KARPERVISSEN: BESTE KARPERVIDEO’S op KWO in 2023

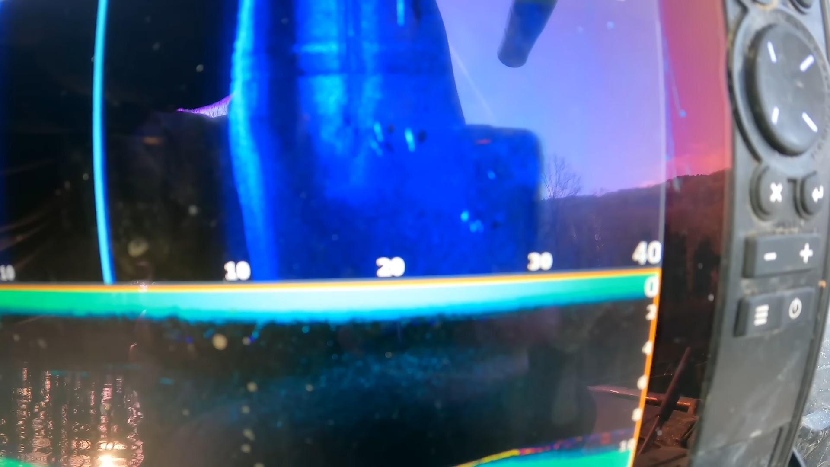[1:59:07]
Kijk, dit lijken vissen. Je ziet hem liggen en je ziet de schaduw eronder.
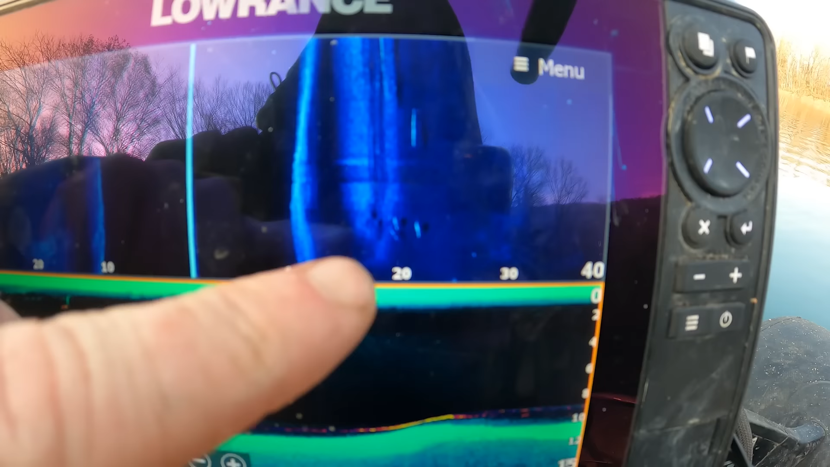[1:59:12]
Dus gaan ze even daar in de buurt plekje zoeken.